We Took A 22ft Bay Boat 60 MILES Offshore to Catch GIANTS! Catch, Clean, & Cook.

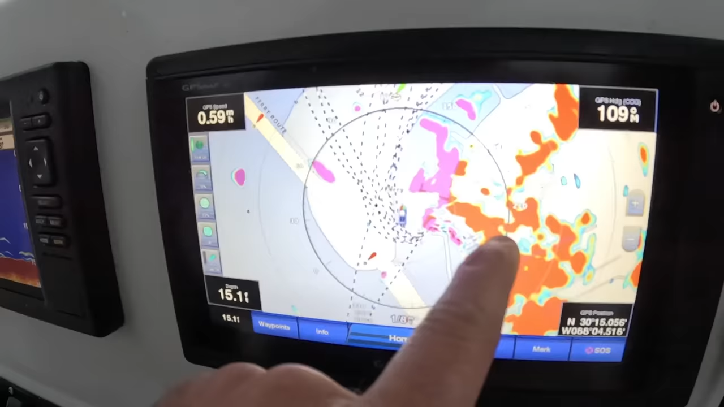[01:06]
Everywhere you see a little blot like that little spot, that's either some kind of structure or land.
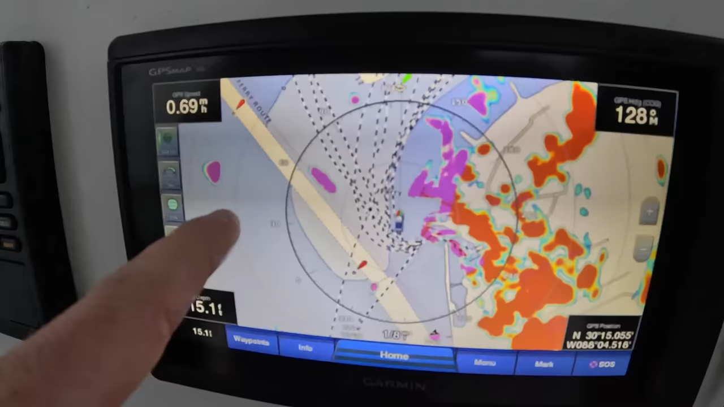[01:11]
And so that right there is that crew boat coming towards us. Right there.